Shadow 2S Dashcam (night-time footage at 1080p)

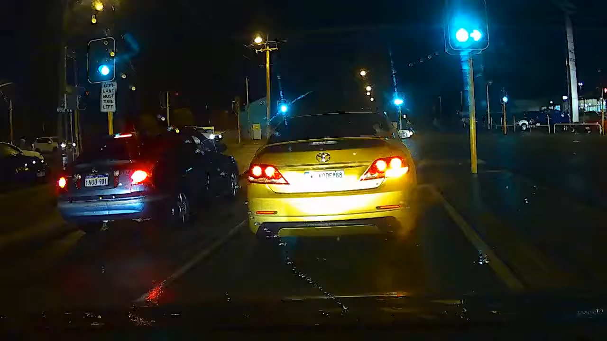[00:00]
Hi again everyone, Adrian Hughes here with Hughesy Tech and we're taking a look at the front and rear camera package of the Shadow 2S from Caesius Ltd.
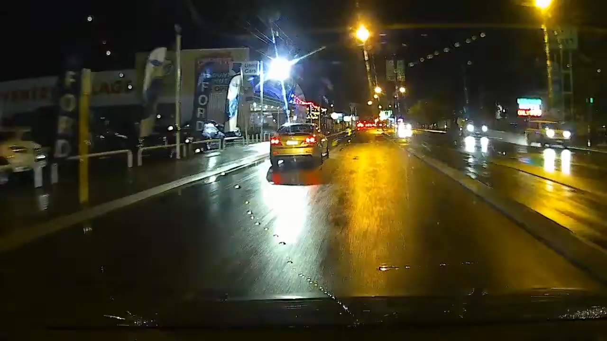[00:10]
Now the front is recording at 1080p at 30 frames per second and the rear is recording at 720p at 30 frames per second. Now this is night time footage, it just has hit at 6pm here and it's at night time in the middle of winter.